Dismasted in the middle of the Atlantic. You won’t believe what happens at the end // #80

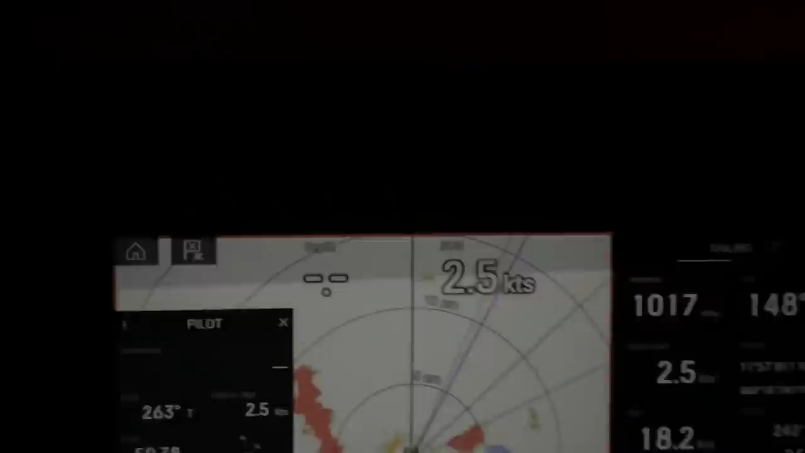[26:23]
The line's got caught under his boat and we're literally surrounded by squalls. Now there's another two squalls just coming, but hopefully the sun's gonna come up soon.
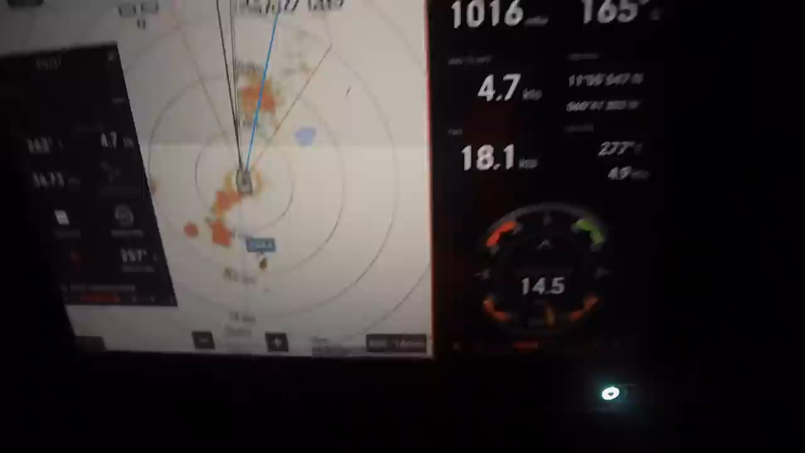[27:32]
I think you're right, mate. Oh, my gosh.